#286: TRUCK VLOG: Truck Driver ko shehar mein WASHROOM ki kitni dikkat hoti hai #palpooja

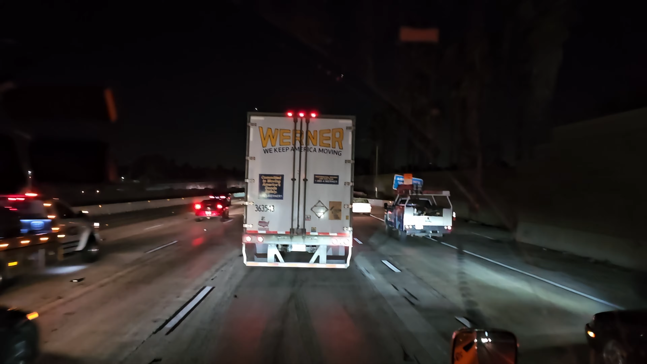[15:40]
तो ट्रैफिक आप देख सकते हो। और अभी भी हमारा कितना पड़ा है, 20 किलोमीटर पड़ा है।